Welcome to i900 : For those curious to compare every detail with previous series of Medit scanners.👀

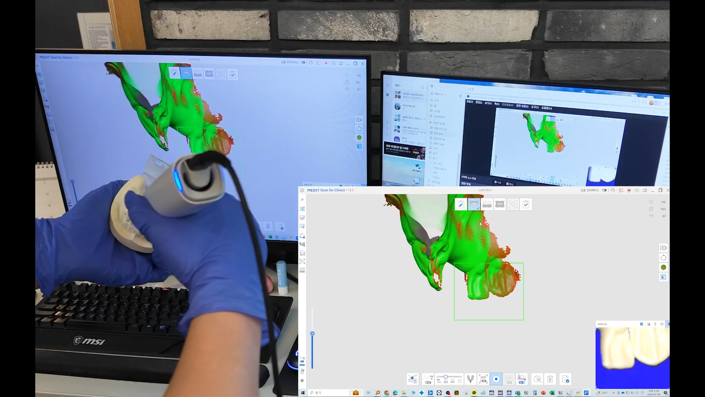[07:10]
Additionally, the I-900 has touch band that encompass 360 degrees,
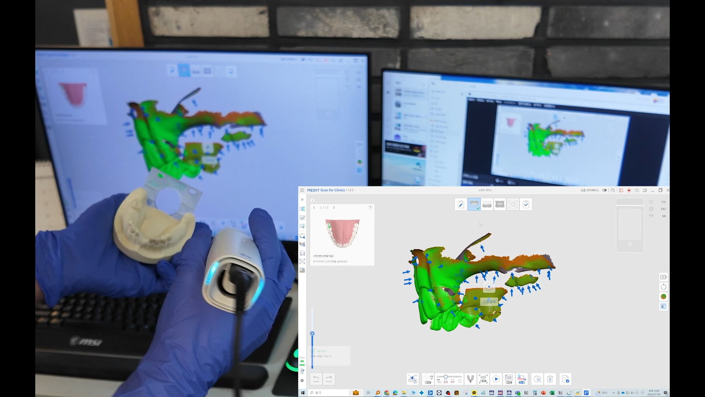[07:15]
allowing for easy operation from any grip direction.
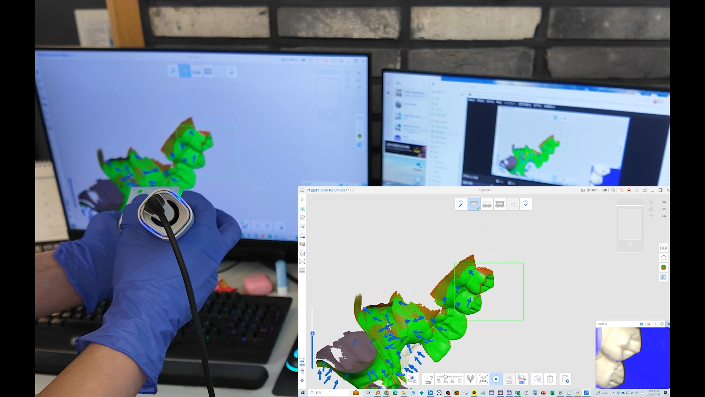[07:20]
Other models have the start scan button in one location,
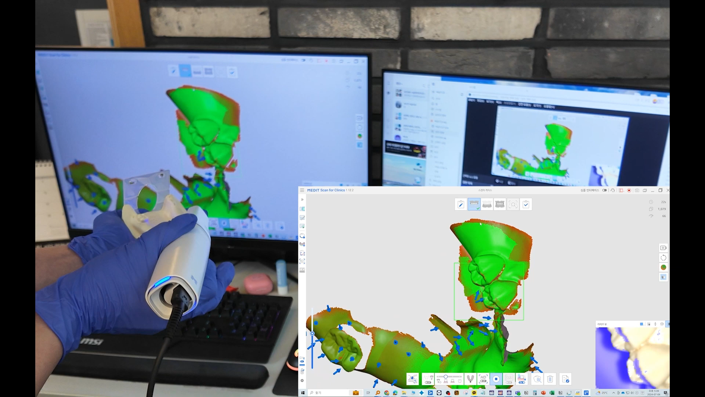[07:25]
which means you need to adjust your grip to stop the scan, which can be inconvenient.
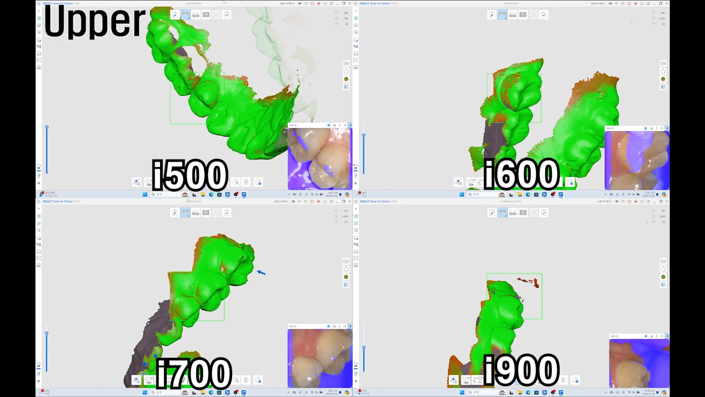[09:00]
The I-600 and I-700 felt twice as fast as the I-500 at the beginning of their scans.
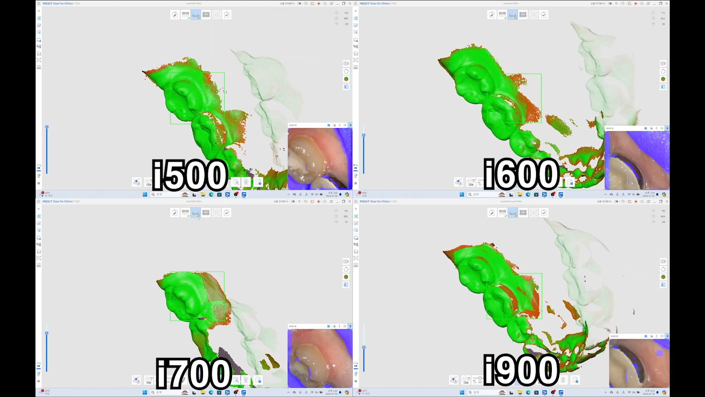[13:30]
The immediate recognition of metal parts by the i900 is particularly impressive.
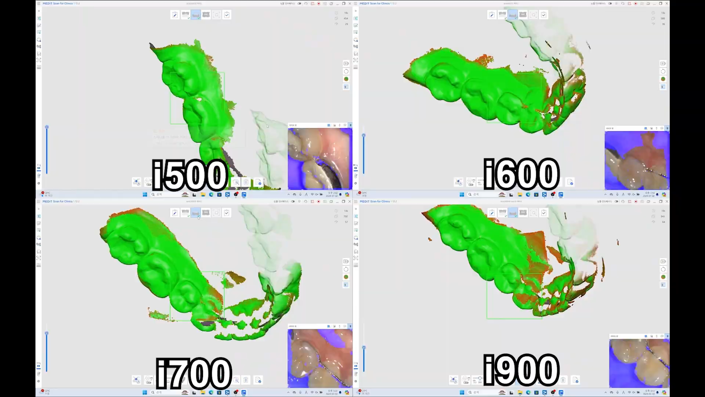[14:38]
These improvements can be attributed to the i900's 10-bit camera specifications, which reduce scan data noise and produce more colorful and detailed effects.